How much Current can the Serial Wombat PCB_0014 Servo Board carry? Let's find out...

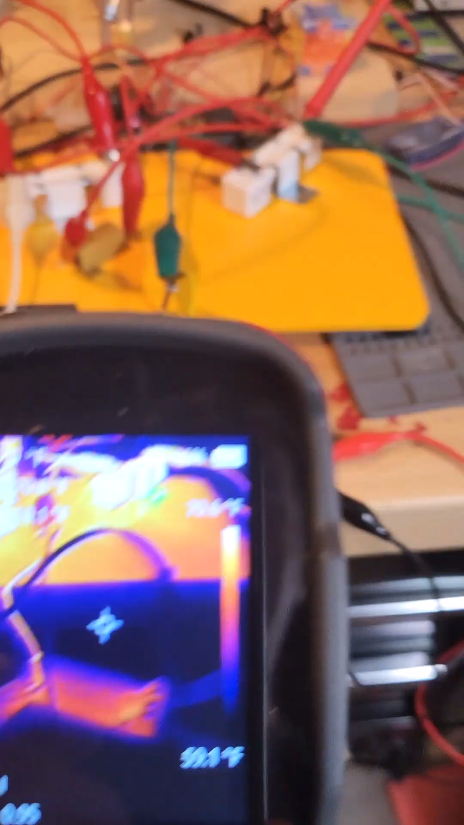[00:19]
We're going to sense 5 amps and a thermal camera.
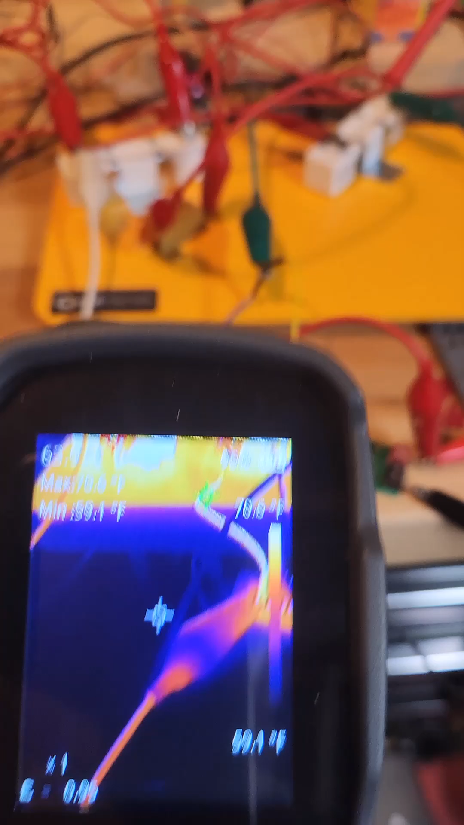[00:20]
And let's take a look at two separate measures.
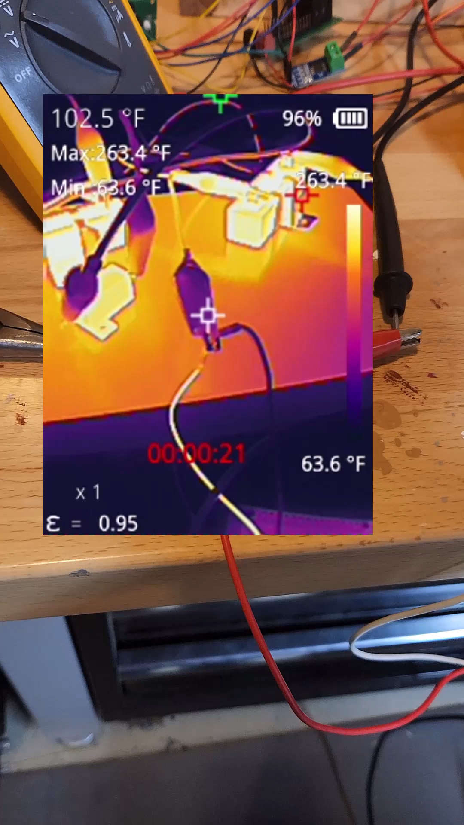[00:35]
On screen: spot 102.5°F, max 263.4°F, min 63.6°F, scale bottom 63.6°F
They're up about 260 degrees. Let's look at our board.
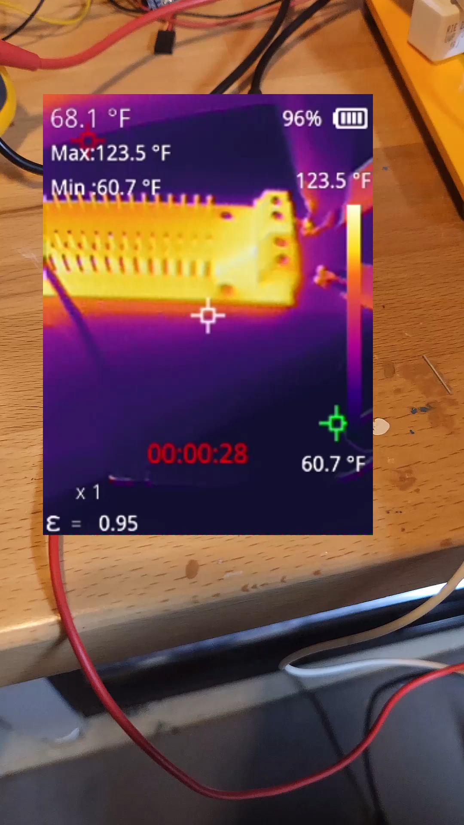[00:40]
On screen: spot 68.1°F, max 123.5°F, min 60.7°F, scale top 123.5°F, scale bottom 60.7°F
And we see one really hot spot. We see that the trace that runs from the red block to the pins gets hotter than most. But it's only reaching 98 degrees. If I look at my floor, here it's 62.
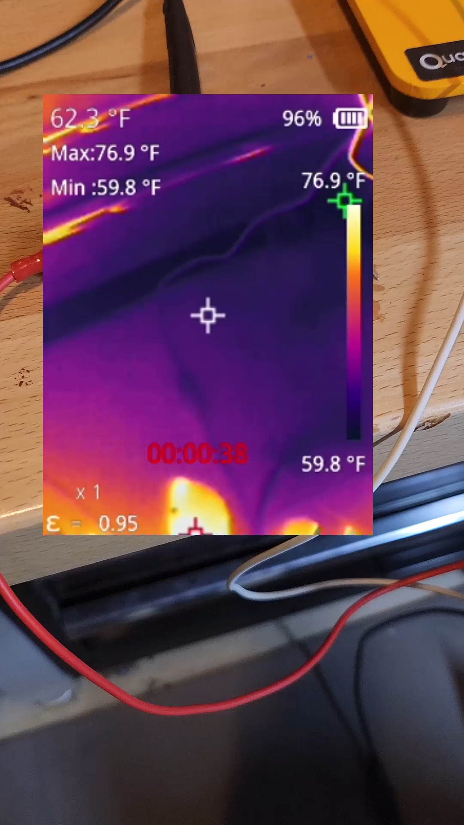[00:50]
On screen: spot 62.3°F, max 76.9°F, min 59.8°F, scale top 76.9°F, scale bottom 59.8°F
So we're seeing a temperature rise at 5 amps of about 30 degrees on the hottest part.